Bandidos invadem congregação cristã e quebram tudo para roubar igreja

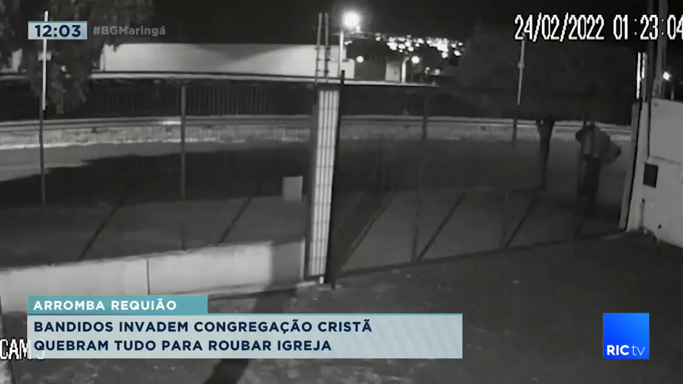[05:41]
não participava de nenhuma corrente de oração. Pelo contrário, o criminoso veio saquear a casa de Deus. Veja o momento em que ele passa levando parte do instrumento.
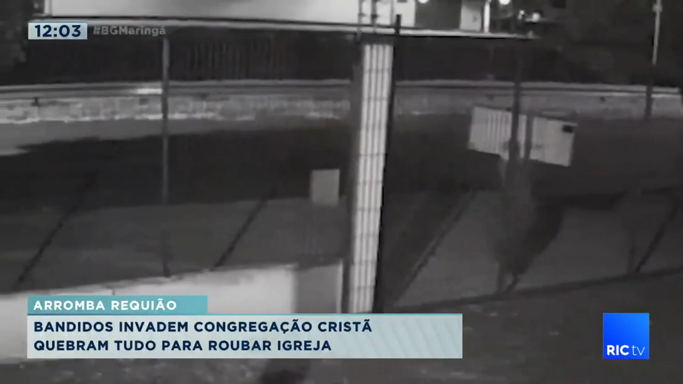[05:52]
Bandidos invadiram essa igreja da denominação Congregação Cristã no Brasil para furtar.
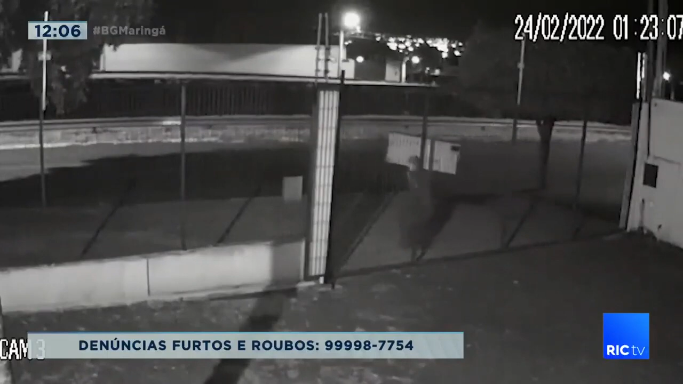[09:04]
1h23 da manhã, a hora que ele agiu no Conjunto Requião aqui em Maringá. E aí não é só os congregadores ali da Congregação Cristã do Brasil, não. É toda a população, é todo o povo, o povo cristão, que está aí cobrando que tenha uma resposta. Que bandido sem vergonha, hein? Que bandido sem vergonha.